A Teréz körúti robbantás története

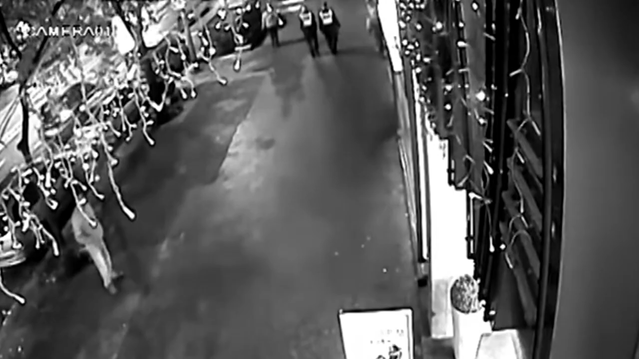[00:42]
Két járőr 22 óra 36 perckor és 15 másodperc körül a Teresz körül négy elé érnek, majd 3 másodperc múl hatalmas robbanás rázza meg a békés környéket.
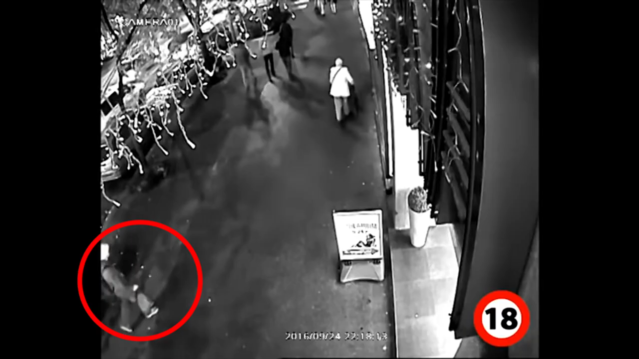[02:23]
A felvételen az látható, hogy egy világos kalapot viselő személy 22 óra 18 perckor meg ennek a terőszörű nézszámnál az oktogon irányából, a bolt elé lép, majd fél perccel később elkezd az oktogon felé sétálni. 22 óra 19 perckor úgy látható lesz, és az üzlethelyiség felé sétál, ahol egy percig fölöl a járkágal, majd 22 óra 21-kor leteszi a táskáját. Később azonban újra felveszi, és belép a kirakateli, 22 óra 23-kor azonban már a táskája nélkül látható.
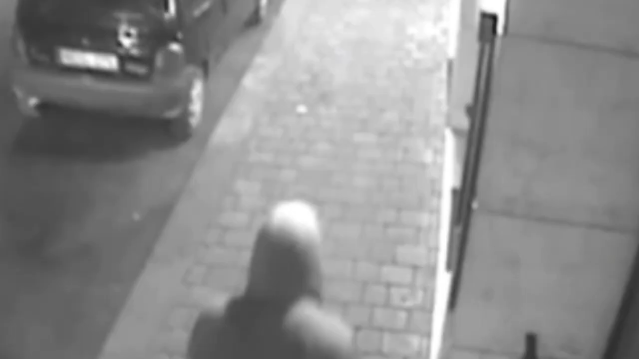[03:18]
Ekkor kalapjától megszabadul, és kapociniával próbálja arcát takarni.
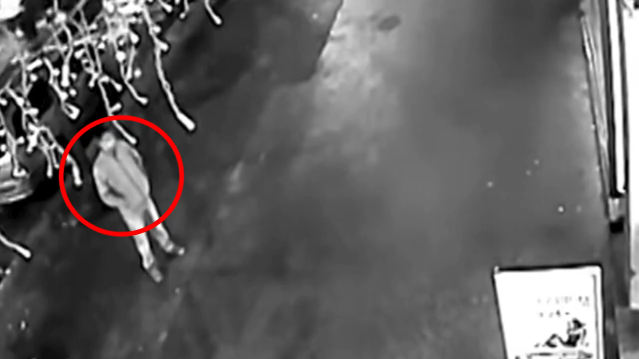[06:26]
A később vitte véghez a robbantás, minős a hatóságok megteleltek és kihallgatták azt a férfét, aki gyanús viselkedésével keltette fel az érdeklődést a nyomozók számára. Céltalánul járt felelá, a felvételek alapján oda matyagott valami a tettestnek, és a rendőrökre is ránézott a robbantás elett. Férfi azonban megalapozatnak bizonyuló alivivel tudott szolgálni, így a gyanú ellenára alaptalan lett.